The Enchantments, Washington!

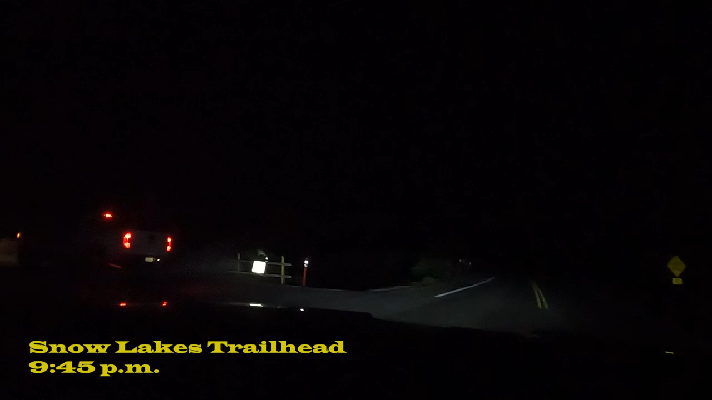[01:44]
All right, we made it to the Snow Lakes trailhead.